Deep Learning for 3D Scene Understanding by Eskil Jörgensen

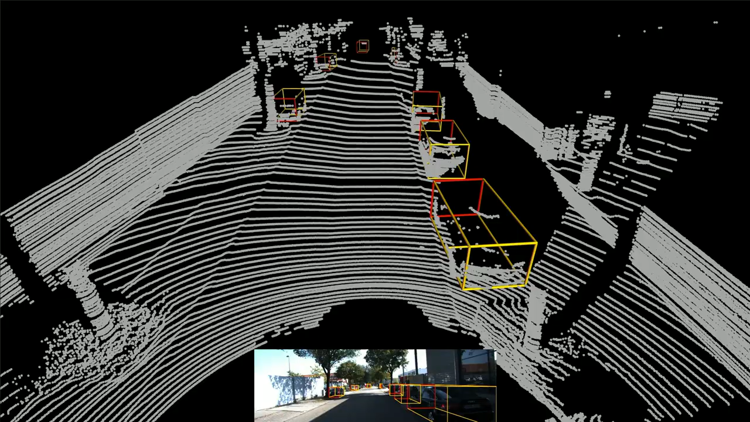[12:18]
You will see on the bottom the actual input.
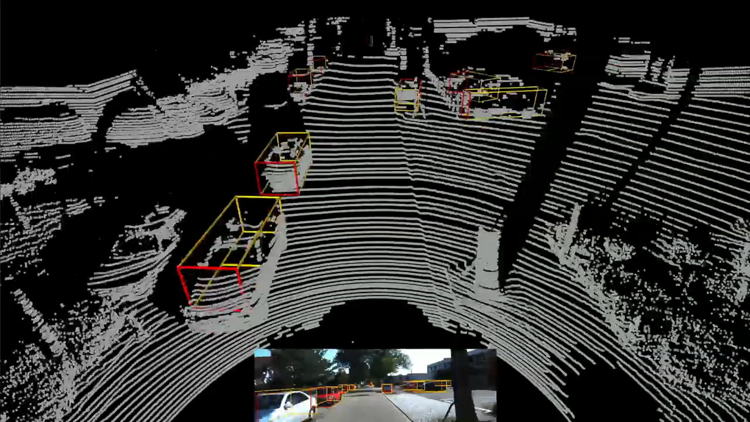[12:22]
We have visualized some 3D box detections in the point cloud from the LiDAR. And this point cloud is not used for inference, only for visualization. And this turned out to work much better than we expected.
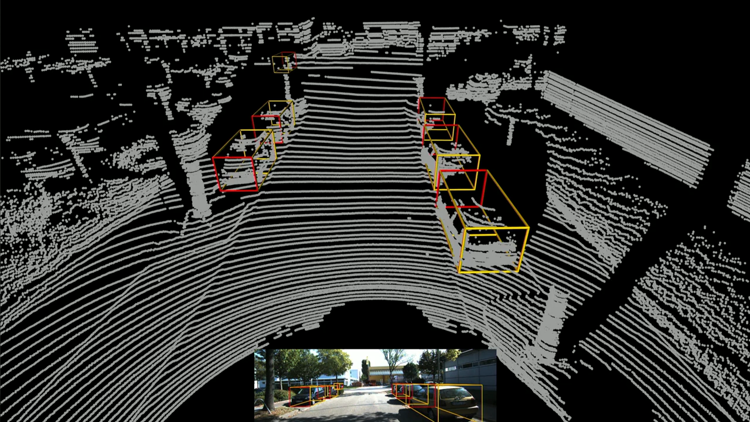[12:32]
So we were happy about that. And this is an example of 3D scene understanding where we both model geometry and semantics at the same time. But is it possible to do more like an end-to-end naive black box approach? Yeah, it might be. So here we studied monocular dense depth estimation.